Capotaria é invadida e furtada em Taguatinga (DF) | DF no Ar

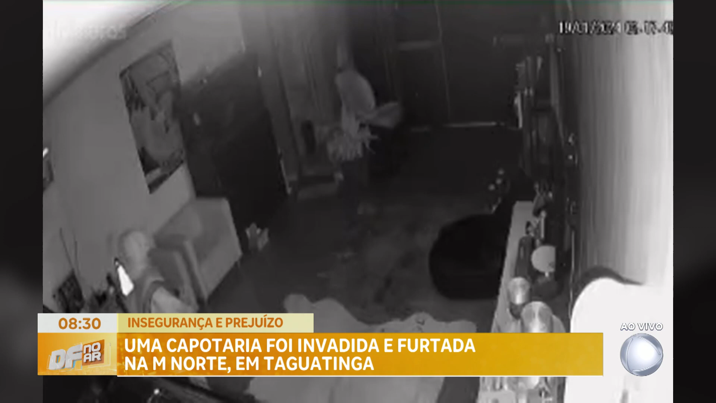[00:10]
O prejuízo foi de quase 40 mil reais. Veja na reportagem. A gravação é do momento exato em que um criminoso invadiu uma capotaria localizada na M Norte, em Taguatinga. Era por volta das duas horas da manhã quando tudo aconteceu. Repare que o homem de boné e capuz carrega um facão preso na roupa. Ele entra e sai tranquilamente da loja por diversas vezes,
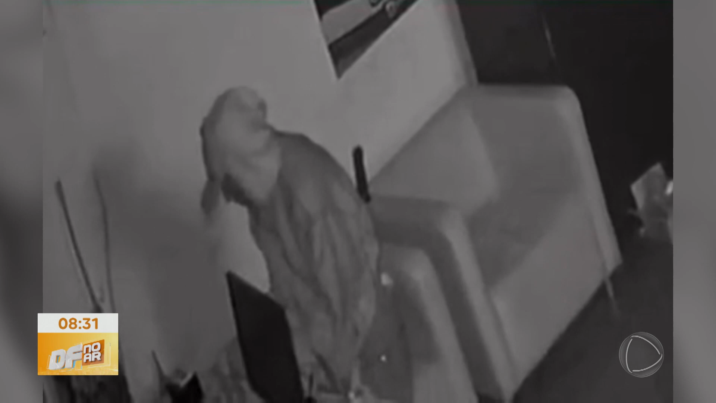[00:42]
em uma ação que durou cerca de 30 minutos e deixou um prejuízo de quase 40 mil reais. É muito triste, né?
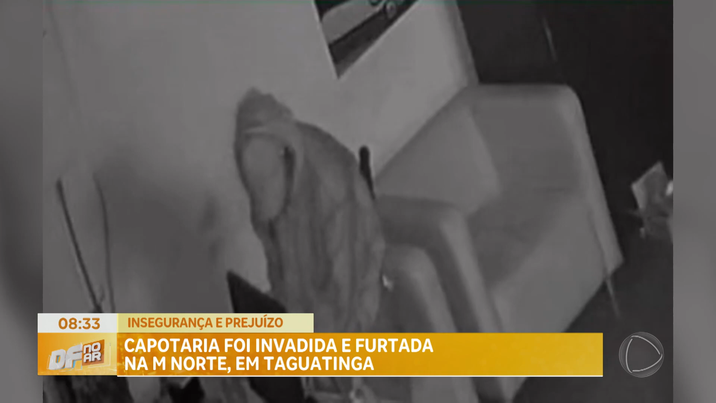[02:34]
Ele leva o monitor, leva o CPU e começa a olhar outras coisas que ele eventualmente poderia furtar daqui.
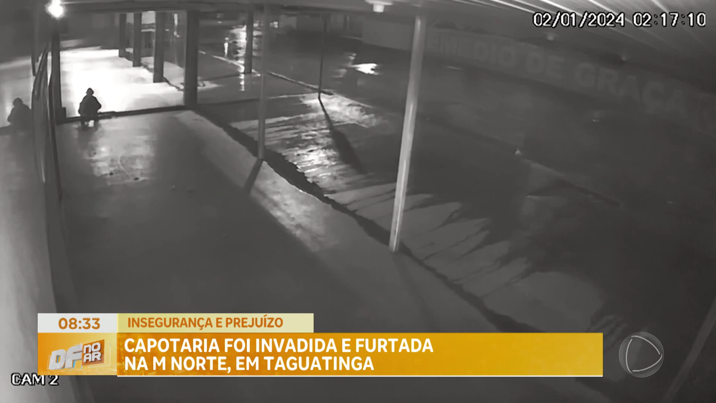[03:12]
dizendo que também foram vítimas de um homem que pode ser o mesmo responsável pelo furto à capotaria. Neste vídeo, feito no último dia 2, o suspeito entrou em um supermercado da região. Repare que ele também carregava o que parecia ser uma barra de ferro para abrir uma porta semelhante à da oficina.